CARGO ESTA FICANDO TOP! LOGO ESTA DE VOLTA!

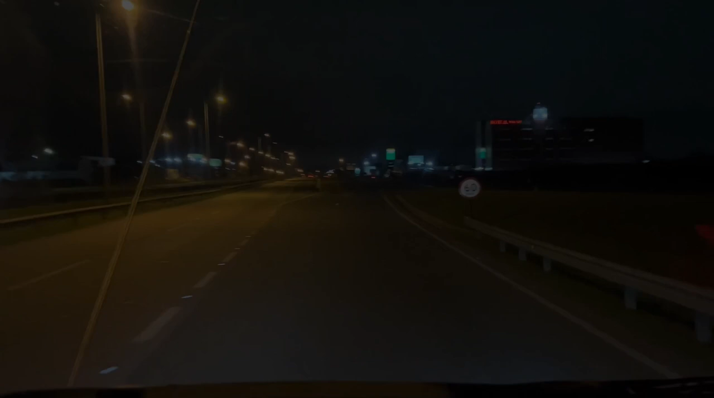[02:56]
Aí ó, graças a Deus deu boa
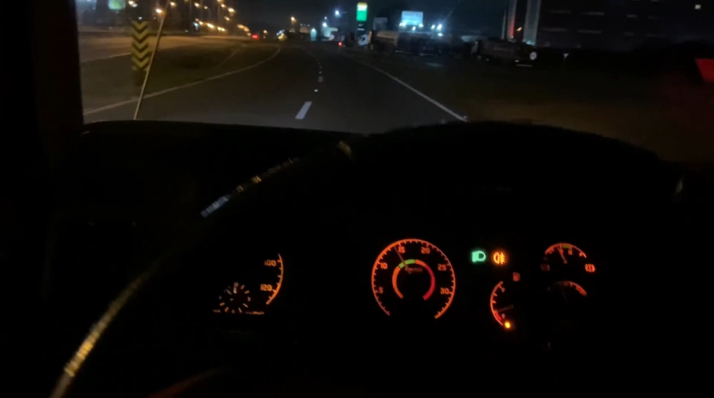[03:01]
Chegando no Cerrado aqui Agora são duas horas da manhã
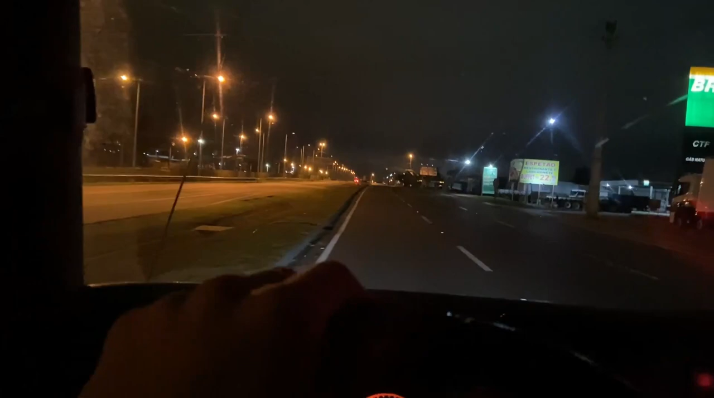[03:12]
Deu só o hora Chegar ali, encostar e botar pra dormir Ninguém é bobo Ai, eu tô mortinho Meu Deus Vamos ver como é que tá o movimento Tá de boa O Cerrado abre as 4 horas Se não me engano Acho que é 4 horas Agora é 2 horas Nossa
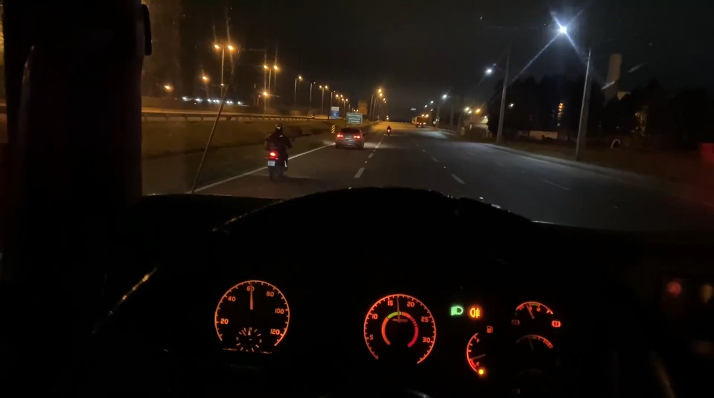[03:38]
Deu boa demais Achei que ia chegar mais tarde Mas não O cara bem louco Louco pra perder a porta E aí Esse retornozinho aqui do Cerrado de Curitiba É... O cara tomba aqui e dói palito
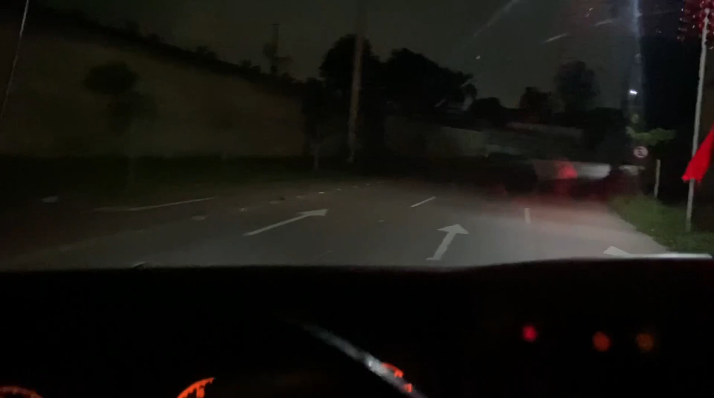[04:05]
Ó, é bem fechado O cara faz tipo uma quadra assim Põe pro Cerrado
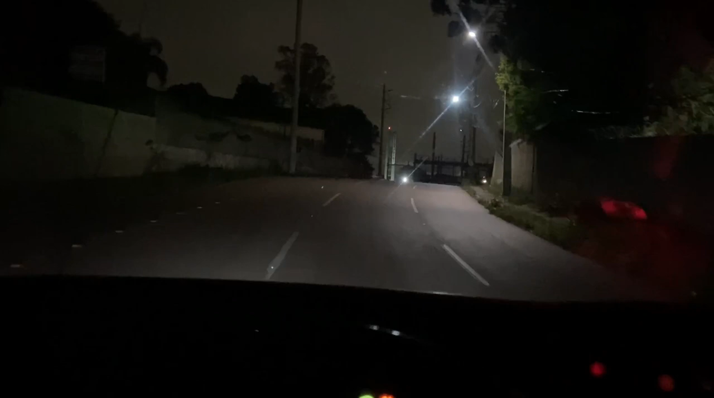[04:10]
Você tá doido, moço Com chuva Com chuva é perigoso seguir Porque escorrega pra caramba